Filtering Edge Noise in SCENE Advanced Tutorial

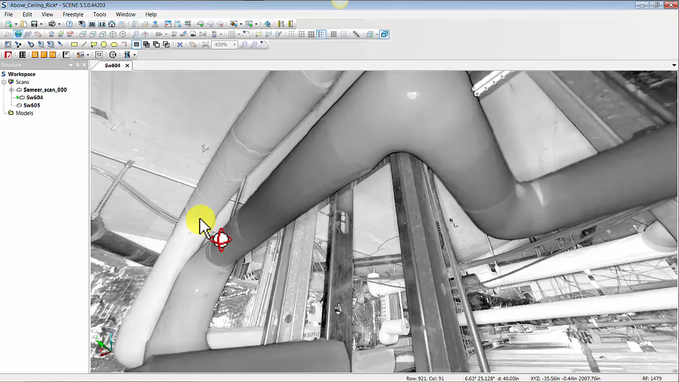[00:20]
example I think where you would typically see quite a bit of noise you've got a scanner that's
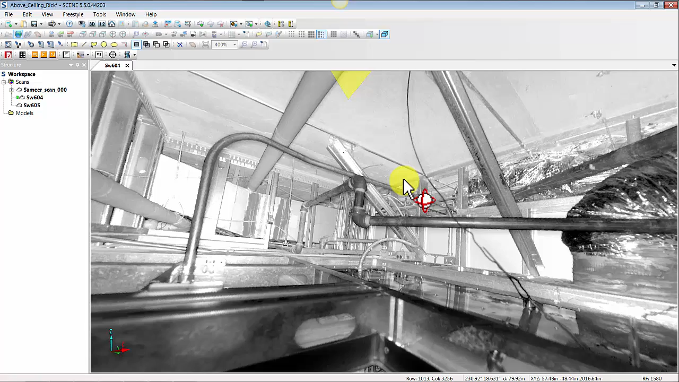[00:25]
above a ceiling and you have lots of pipes shiny objects and just things that are
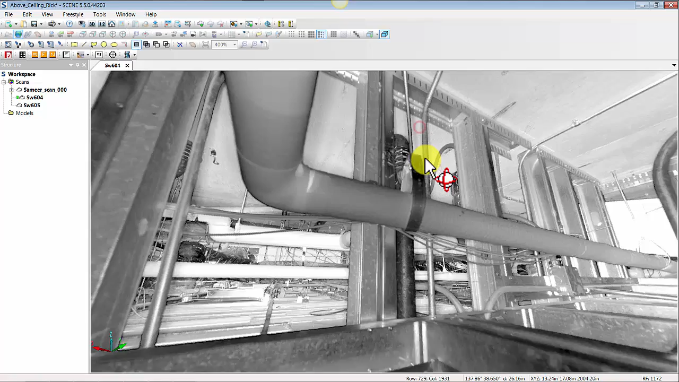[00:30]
generally placed very close to the scanner so I want
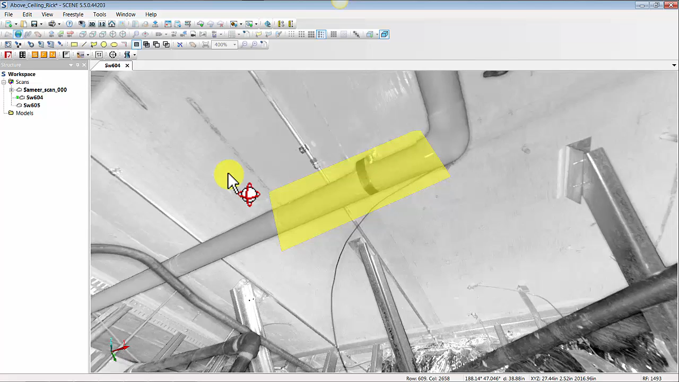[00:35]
to present a couple things here in an old filter that that can be used to filter out some of these edge points so if you haven't already created one go ahead and just create a selection inside of a quick view or a planar view take your pick and right click inside that selection with your scan loaded make sure your scan is loaded and go to view
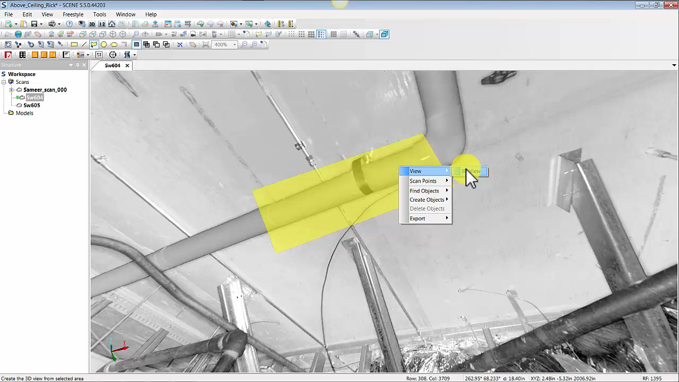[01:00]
3d view in that 3d view
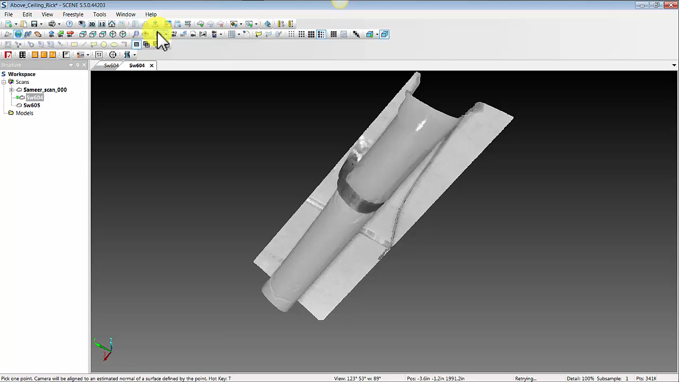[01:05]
can use your set rotation point to pick how
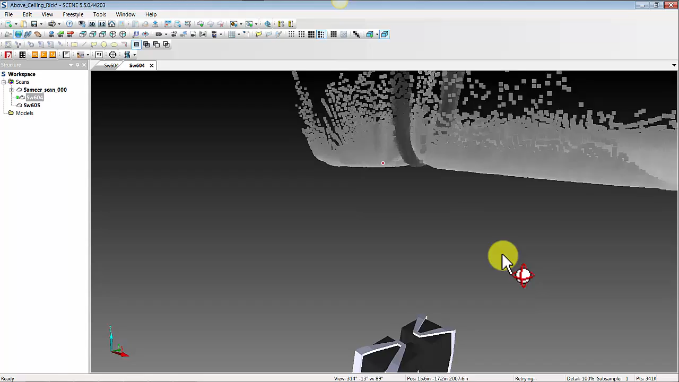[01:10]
you want to view that data and you can very quickly see that we do have quite a bit of noise due to the proximity to the scanner leading up to the ceiling there so we want to eliminate some of that noise the newer filters and scene
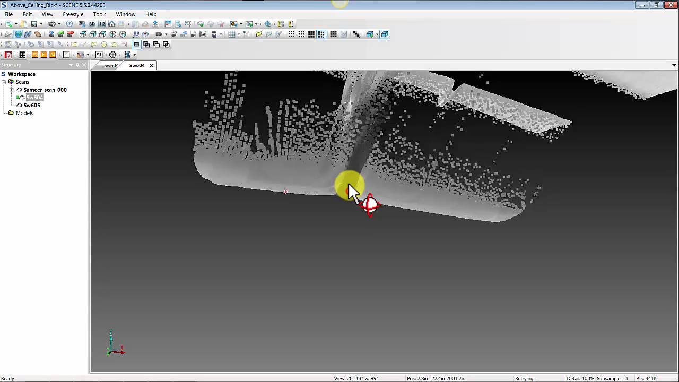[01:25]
are really designed to keep data at a long range and not eliminate it
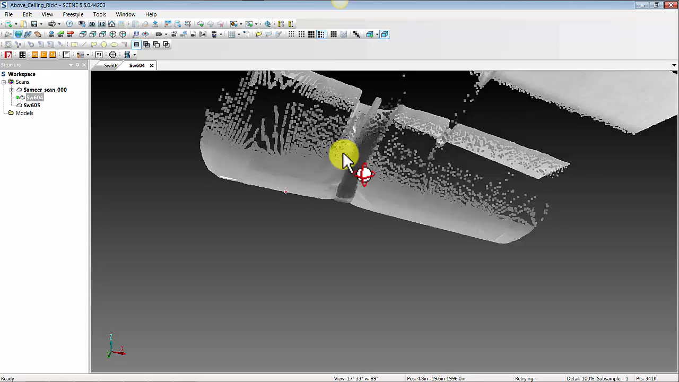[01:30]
but but in a situation like this I think we want to use some of these older filters that are more focused on eliminating edge noise on pipes and things that are very close so in order to access that filter let's go back in order to we could apply it to the entire scan but we want to do here is present a workflow that
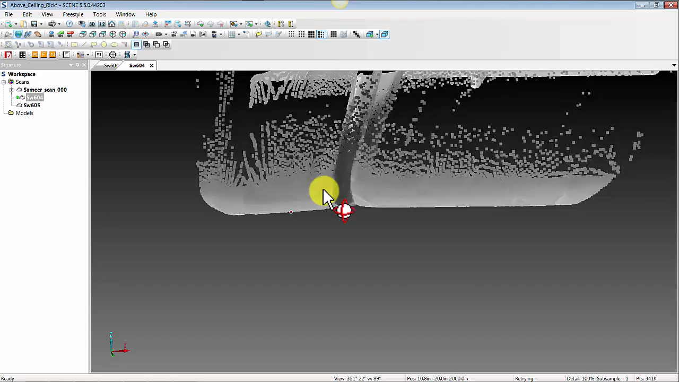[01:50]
allows you to sort of iteratively go through the filter and see what effect it's going to have on your data before you apply it to the entire scan so
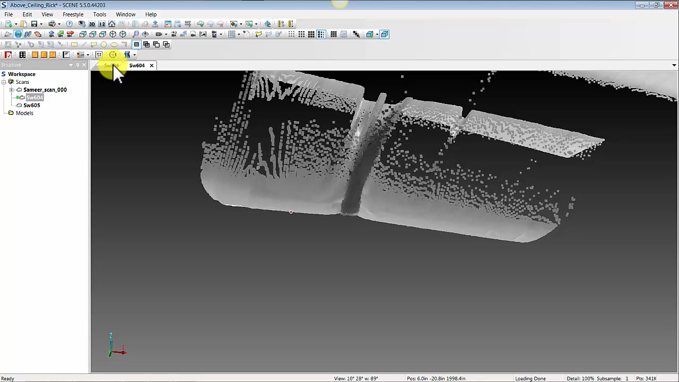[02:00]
if you go back to your quick view here and in your selection area you hit the shift key and then right click and go to scan points filter and then you go to old stray and
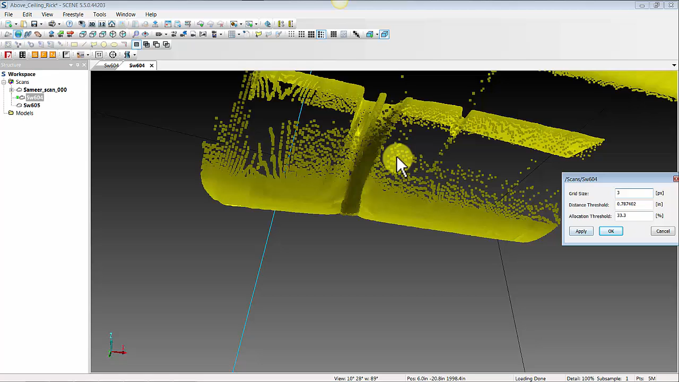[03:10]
really not a super straightforward or simple concept but what you need to know is that in order to make this filter so let's just run it as a default first let's just hit apply here and you'll watch some of this top stray noise go away and if you're not going to see it right away you need to click in the scene and then you'll actually see some
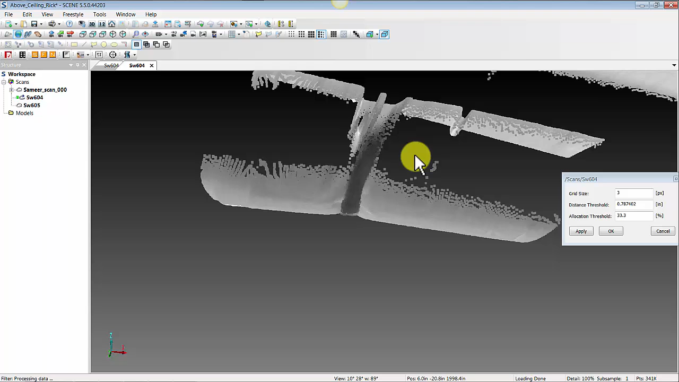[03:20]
of that information disappear but you can still see that we've still got maybe
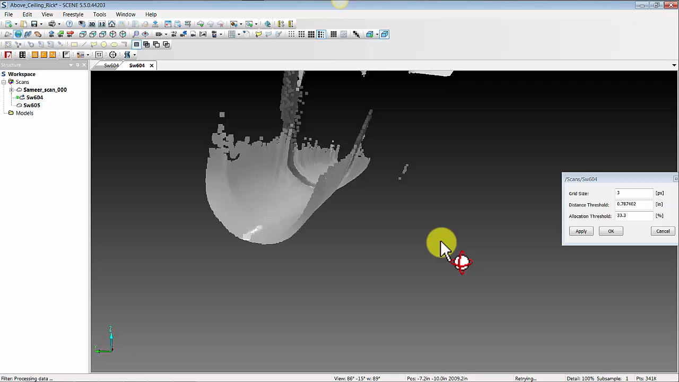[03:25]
what would be considered a little bit of noise here at the top of our pipe so let's continue to try to refine that what you can do to make your filter more aggressive is increase the grid size so increasing the grid size let's say to four will remove more data another thing you can do to make the filter more aggressive is to decrease your distance threshold so making this a lower number will make the filter remove more data
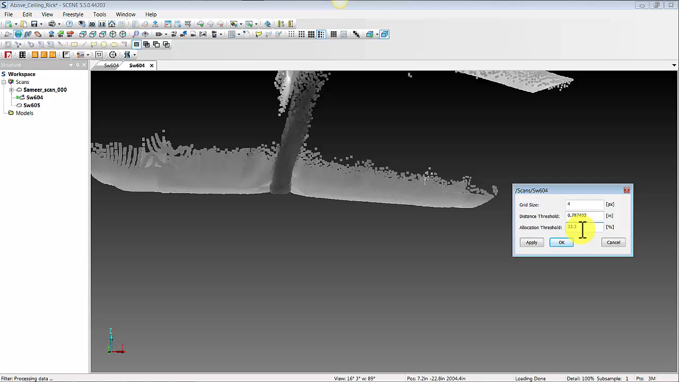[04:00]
and increasing the allocation threshold i believe will also cause the filter to remove more data so let's just change one thing at a time here let's bring that grid size up to four
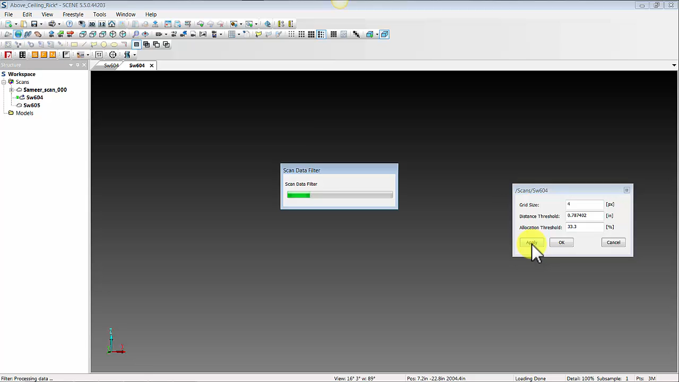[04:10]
and i'll hit apply and it looks like some more of our data disappeared i can
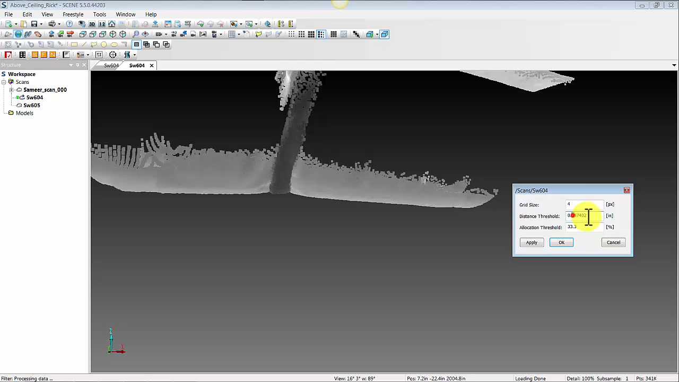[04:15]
bring our distance threshold down to let's say point three and
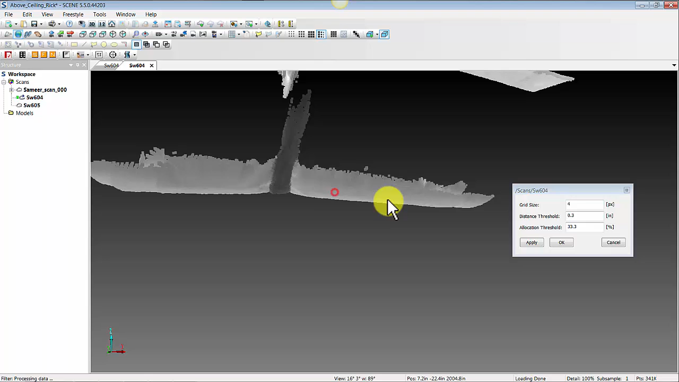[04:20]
and at this point it's really up to the user how much of that information they want to disappear before they finally say okay that's a that's a good filter we're happy with the results we're getting and we're potentially prepared at this point to apply that to the entire scan so in order to do that on the scan you would do a shift right
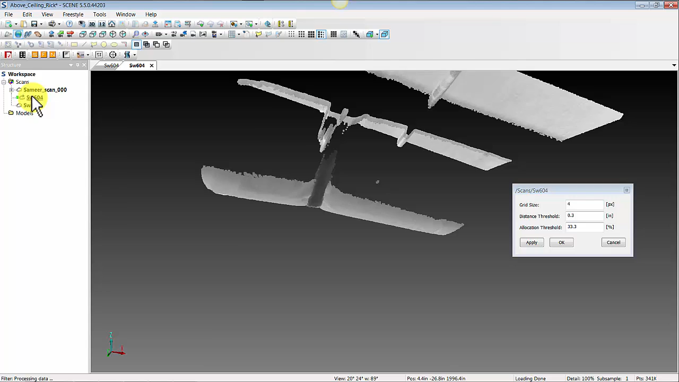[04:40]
click on the scan itself needs to be loaded in order for this to be possible but you can go to operations filter
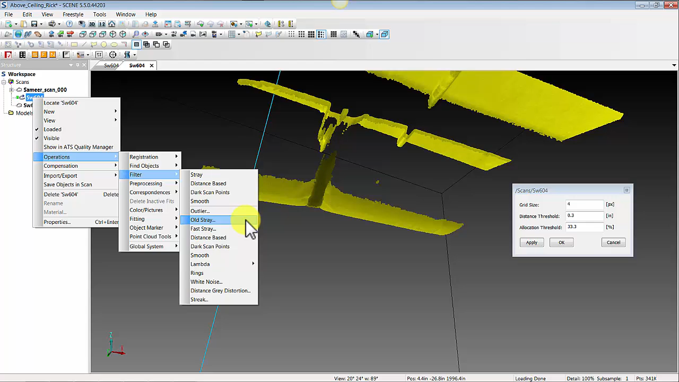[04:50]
old stray and apply it to the entire scan same basic functionality i just want to again reiterate the importance of going
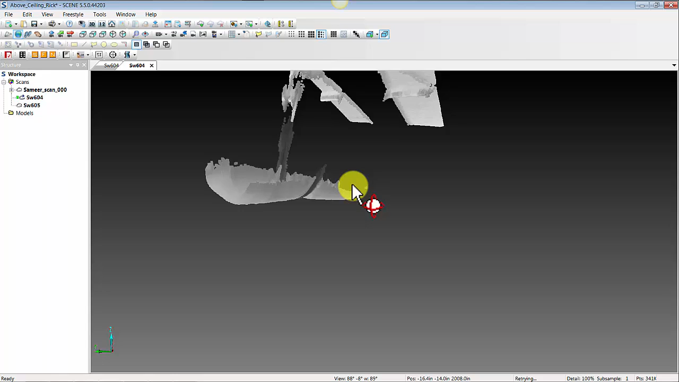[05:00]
through this process first to understand what filter is going to be successful